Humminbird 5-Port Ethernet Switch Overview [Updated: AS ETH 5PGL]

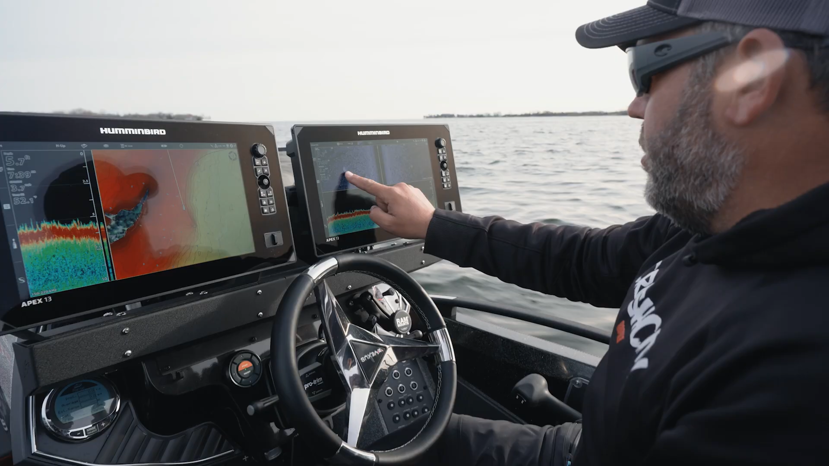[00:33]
So a couple scenarios where this can come in handy of connecting these products would be you may be at the council side imaging or looking for areas you
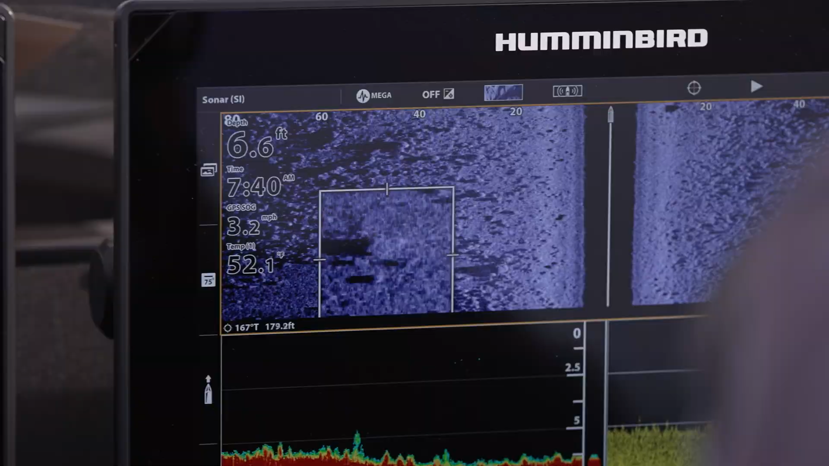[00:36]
On screen: depth 6.6 ft, water 52.1°F, speed 3.2 mph
mark a big boulder and you want to mark a waypoint on
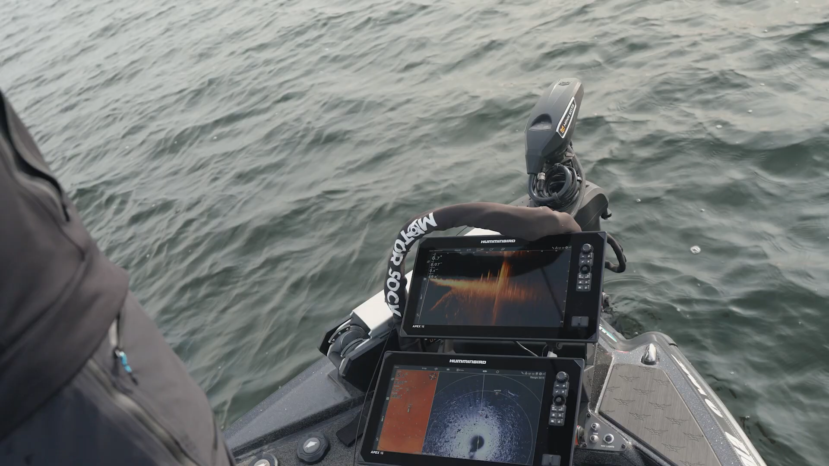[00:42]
to the bow you're going to be able to see that
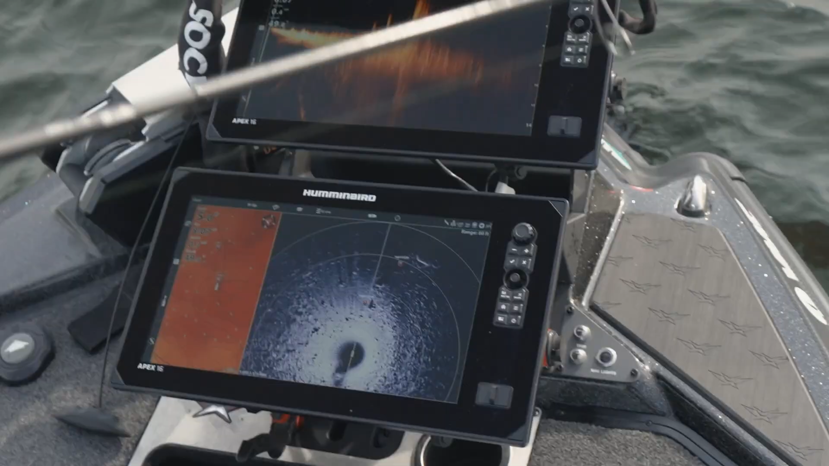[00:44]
waypoint or a cluster of waypoints on your mapping or even on your 360 imaging if that's something that you have installed on your boat.
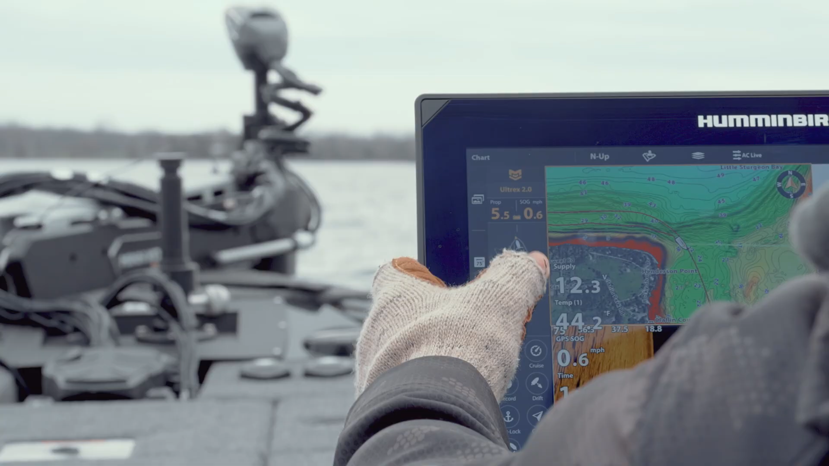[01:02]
On screen: speed 0.6 mph
functions right from the console right on your Humminbird fish finder as well.